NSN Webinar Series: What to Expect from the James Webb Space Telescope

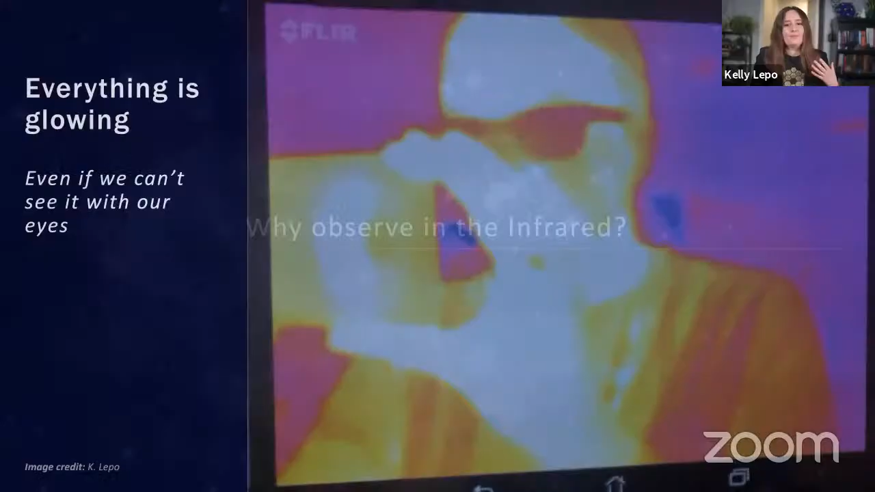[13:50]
Partially this is because everything is glowing, even if our eyes can't see it. So you and me and the computer that I'm currently talking into are all glowing in infrared light. Our eyes can't see this. It's too red. It's light that's redder than red. But you can take a selfie with an infrared camera like I did here, and you can see that my skin is very bright in infrared light. Because I am warm and I'm glowing.
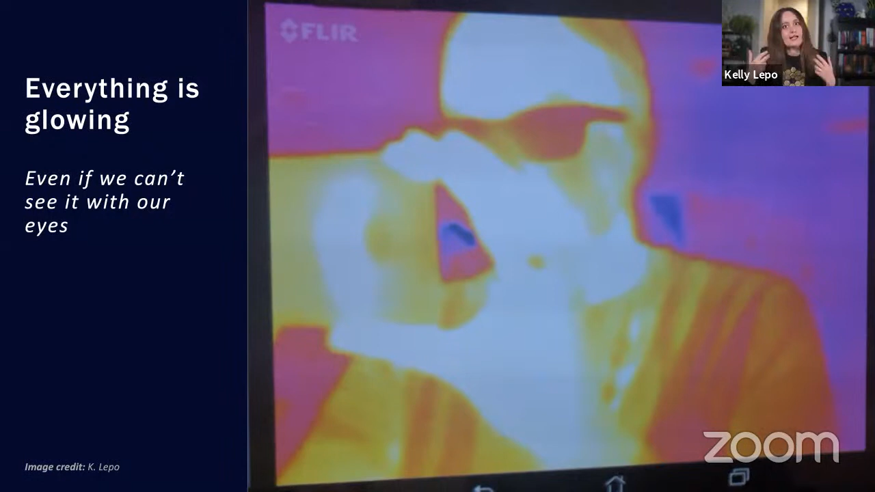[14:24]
The same with the back of my phone, that's glowing. You can see my glasses are very dark here because it's blocking the infrared light coming off of my face. So everything is glowing in infrared light. But also, as we were talking about earlier,